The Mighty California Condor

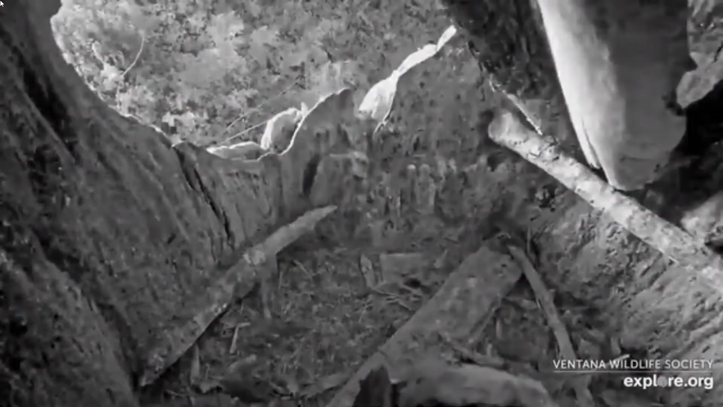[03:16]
one's in a nest inside of a redwood cavity in 2020 we were able to watch a condor chick